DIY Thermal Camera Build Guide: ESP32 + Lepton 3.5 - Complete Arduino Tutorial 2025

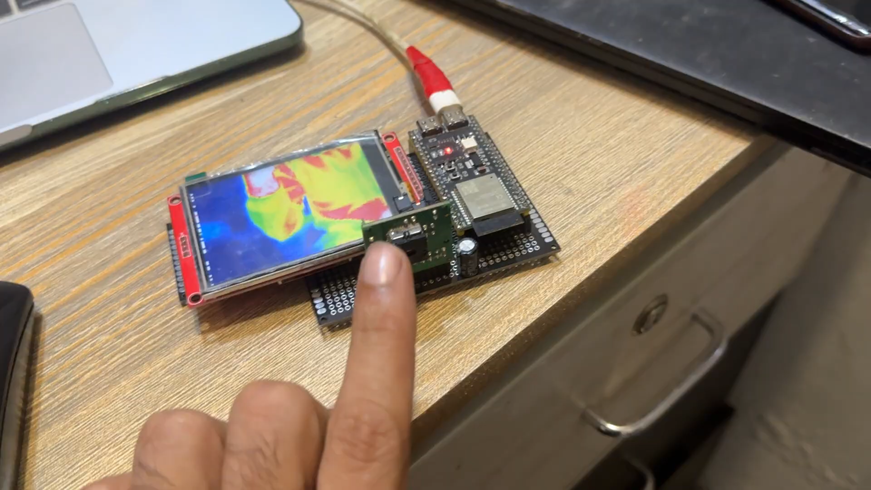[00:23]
the lepton 3.5 thermal sensor with ili 9341 tft display then of course we are using the esp32s3 as a microcontroller so in the previous version of the project the problem was like we have a monotone image on the screen so the so the thermal intensity and the image was shown in a single monotone color and that was something
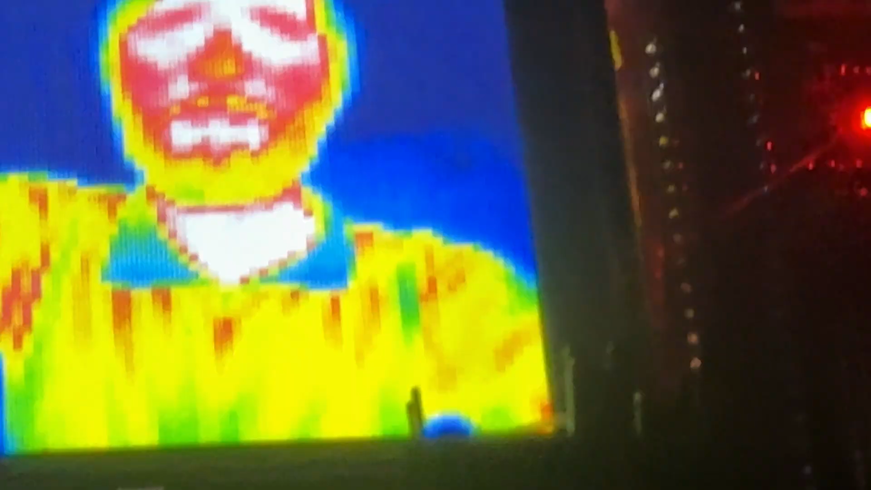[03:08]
yeah that's that's a much better image now